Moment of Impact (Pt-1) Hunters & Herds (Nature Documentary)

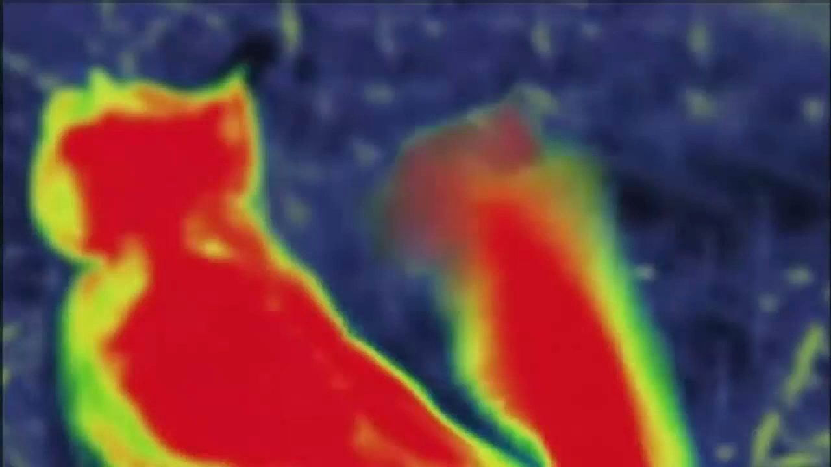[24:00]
it's actually flooding the tail with blood making it nearly as hot as the rest of its body to increase the size of its own heat profile